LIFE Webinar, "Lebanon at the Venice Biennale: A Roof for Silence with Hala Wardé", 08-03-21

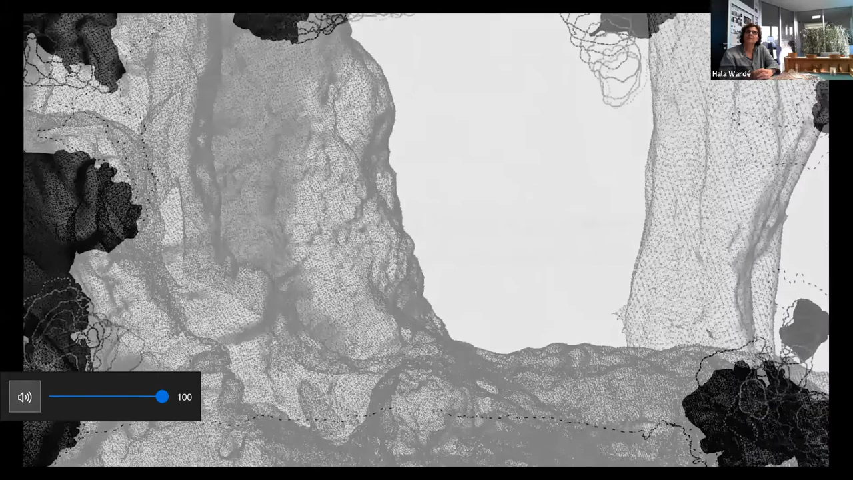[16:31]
It's okay so far. These are photogrammetries of the trees.